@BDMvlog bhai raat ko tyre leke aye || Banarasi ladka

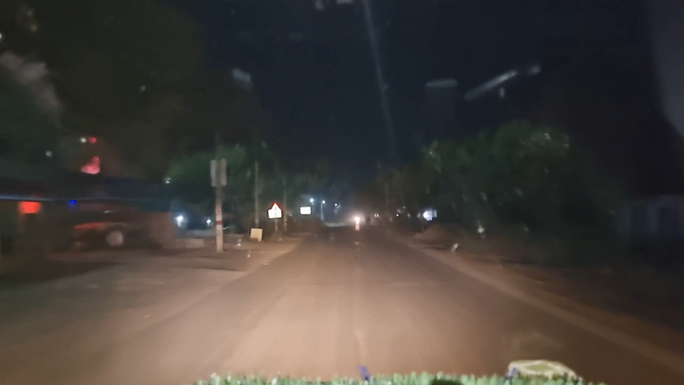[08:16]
लोट गाड़ी करके मैं निकल चुका हूं और जो है
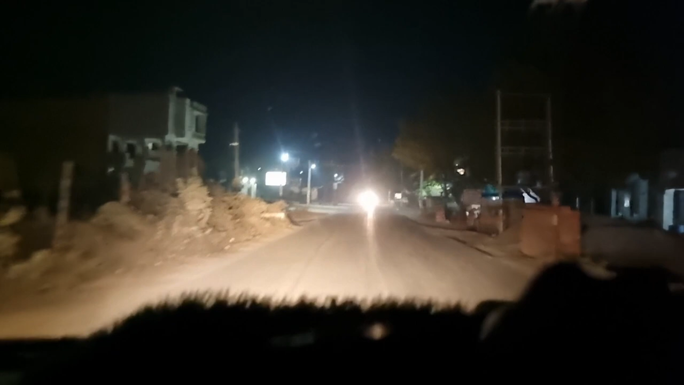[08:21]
फ्लैस चालू हो गया तो भाई अब यहां से
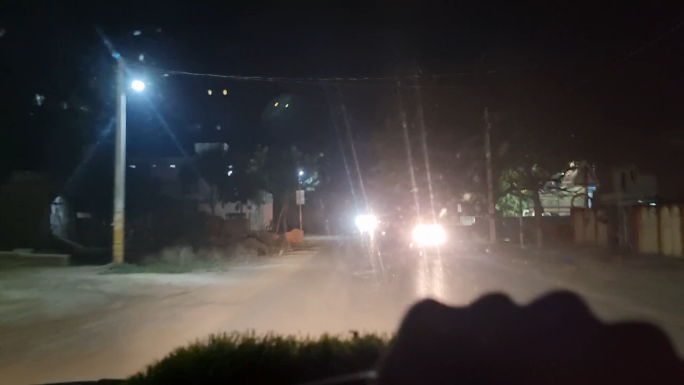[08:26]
मैं निकल गया हूं और अभी चलूंगा हाइवे पे उसके बाद समस्ति और
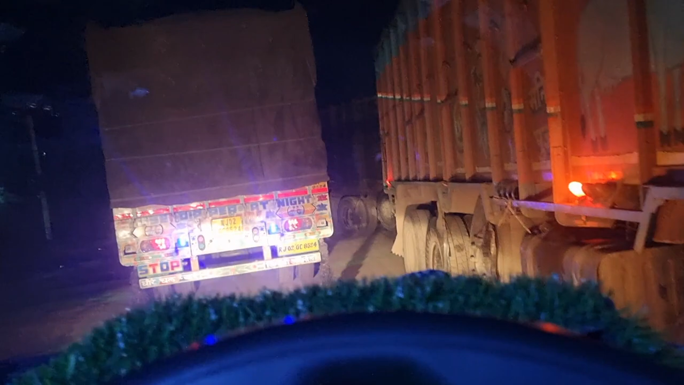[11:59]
है भाई अभी बज गया सुबह के चार बच के किसमेड़ तो दो घंटे ट्राफिक में निकल गये पूरे के पूरे और देख रहा हूं यहां पर ट्राफिक है ही नहीं इधर आगे